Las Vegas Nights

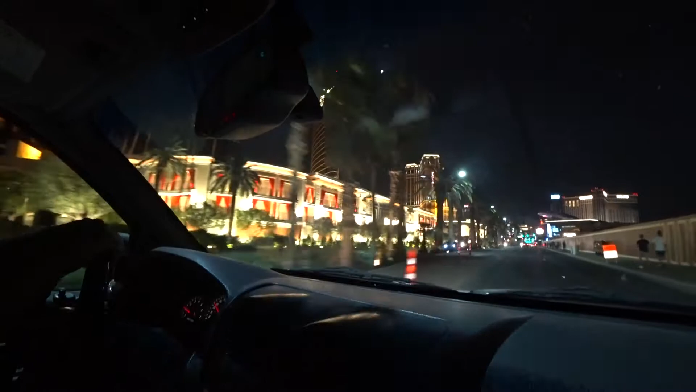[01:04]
She's teaching me how to play a game and I go on a roll. Whoa! Look at the lights. Mom, isn't that Treasure Island? Yeah. Wait, but didn't you work there? Yeah, that was like my last station. The Miss Dare show. Why did you get... Why did you stop?
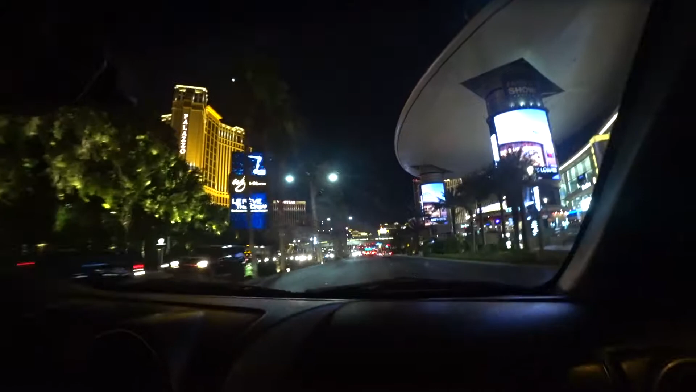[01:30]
Where's the waterfall?
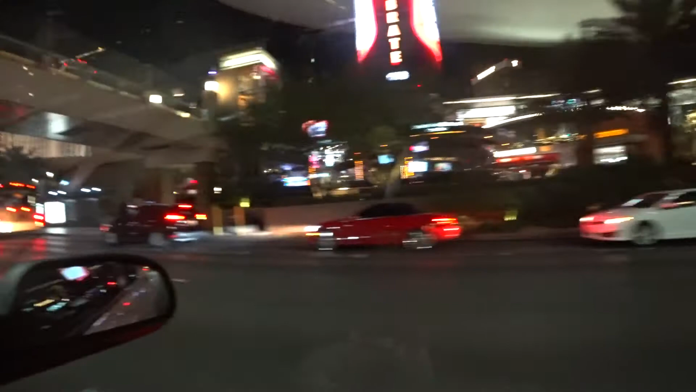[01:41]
The waterfall is coming. Okay, watch me. Say fast. Oh, let's go. Try. Jay. Sands. Jason and Papa Jay.
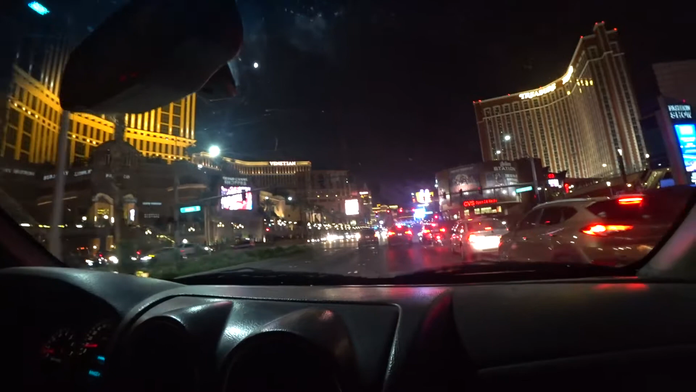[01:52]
Oh, yeah, it's over there. Oh. Treasure Island. You can't really see it. There used to be a free pirate show. Wala na dyan, no? Yo, we're going to Disneyland. I'm not sure the pirates are so big. No. Okay. Huh? Okay. Oh. What's going on? We're playing the Say It Fast game. What is it? Oh no, we're doing like a hand game.
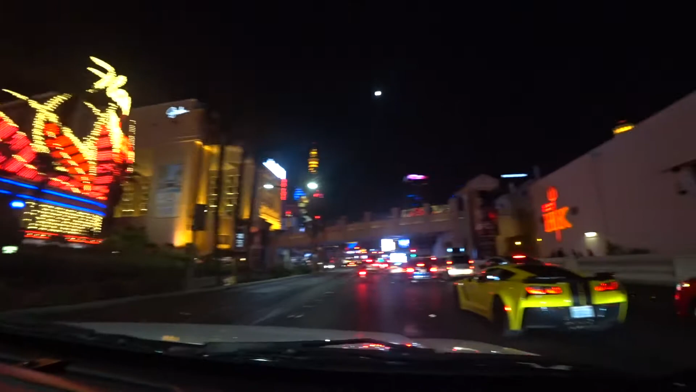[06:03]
Hell's Kitchen? It's because my parents can't cook.